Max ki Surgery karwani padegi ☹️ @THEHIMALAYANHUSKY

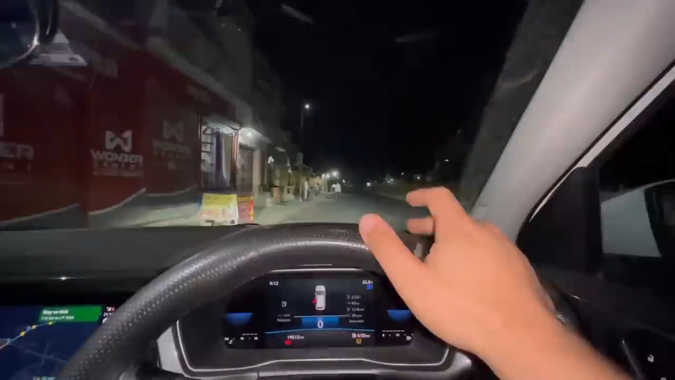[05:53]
यार हम पहुँचे हैं अभी टनकपुर, और यहाँ से ना ये दिखा रहा है 3:50, अभी रात के बज गए हैं 9:15, मतलब हम ऑलमोस्ट 1 बजे तक पहुँचेंगे आज।
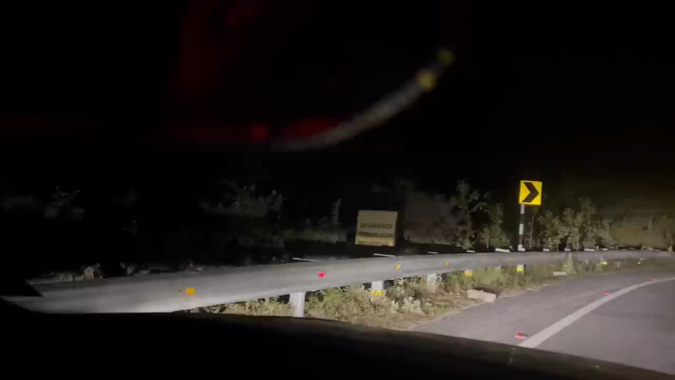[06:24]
कान दिखे मेरे को, कान कान की बोर्ड से नीचे को गया चाहिए यार, उतर के देखना अनुराग एक बार, ये झाड़ियाँ हिल रही हैं क्या,